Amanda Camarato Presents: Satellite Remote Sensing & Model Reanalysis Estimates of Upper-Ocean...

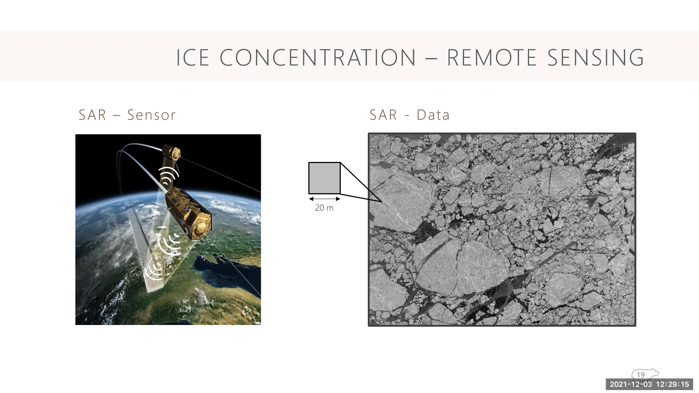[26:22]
And also these transmitted signals can go through clouds. So in order to determine ice concentration from the raw SAR image seen on the left, a binary version was created where each pixel was classified as either being water or ice, and that is what is on the image on the right. And so this image and the matching ice mask that I'm showing you are for cluster two on August 25th of 2019.
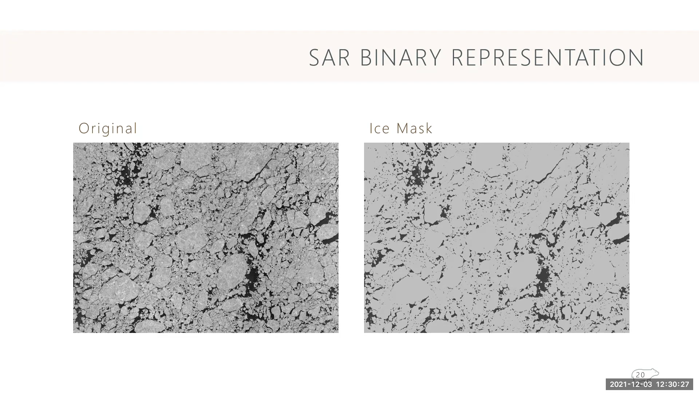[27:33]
crews data set and these matching ice masks were generated by the sea stars facility at the University of Miami and sea stars stands for the Center for Southeastern Tropical Advanced Remote Sensing.